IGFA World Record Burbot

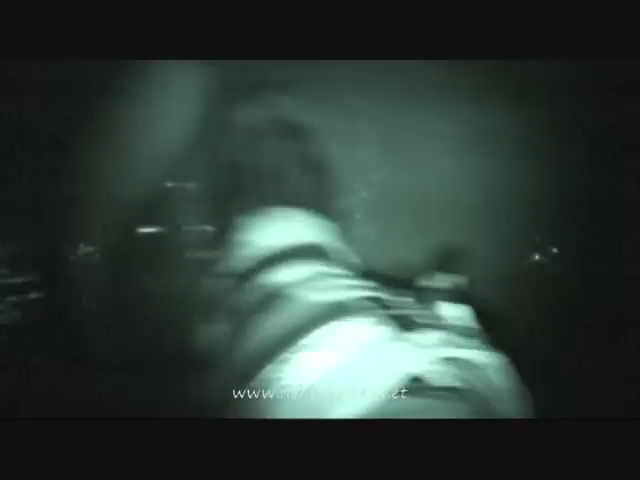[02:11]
He's as big as my shoe.
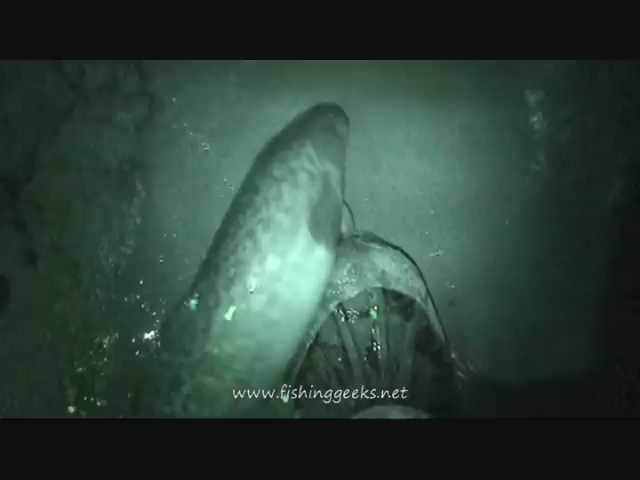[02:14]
Good thing I got big feet. He's a small one. Small little dude.
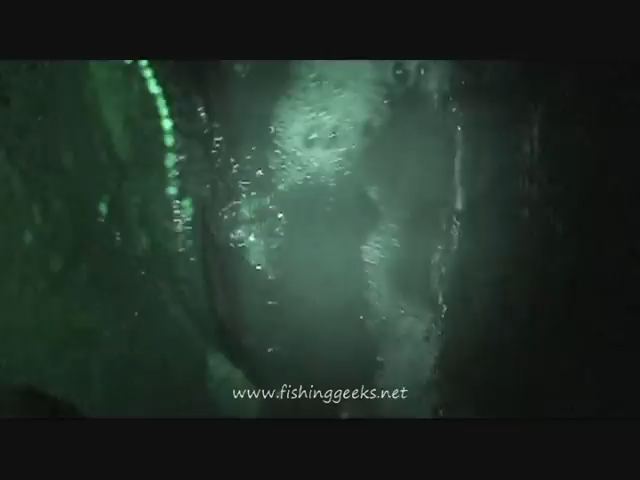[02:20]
He's getting bad for them, eh? Yeah. What have you been going gorging on, huh?
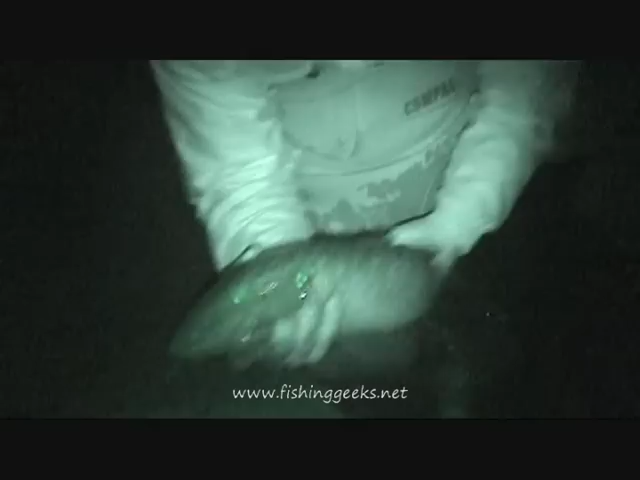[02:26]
He matches my camo. Your camo?
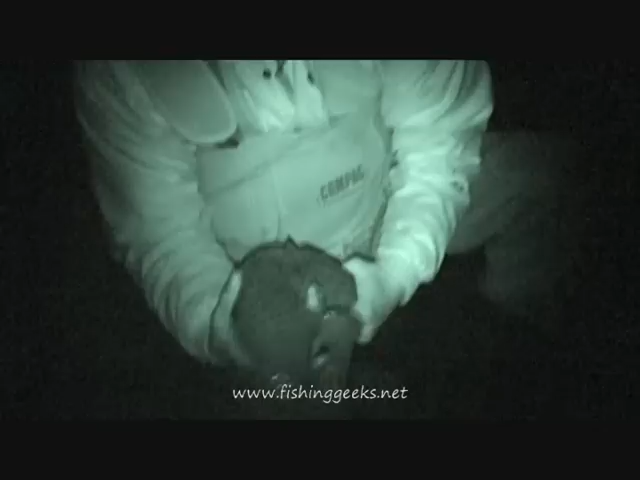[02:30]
He's camoed into you. My friend. My boobie friend.
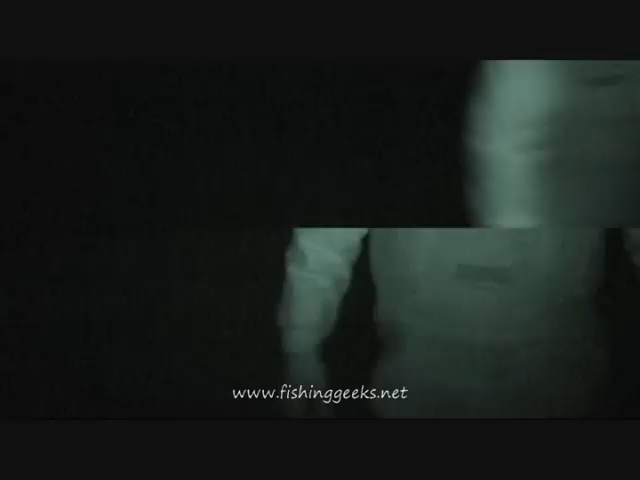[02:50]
Well, I caught another nice burbot.
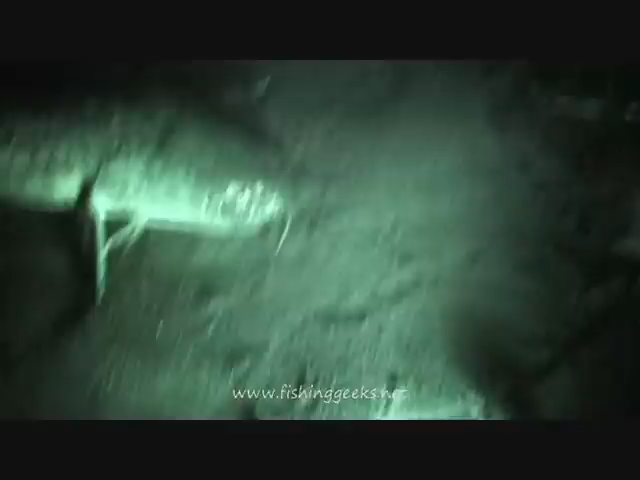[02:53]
This is probably number 23. This one's probably around, I'm saying, 10 pounds.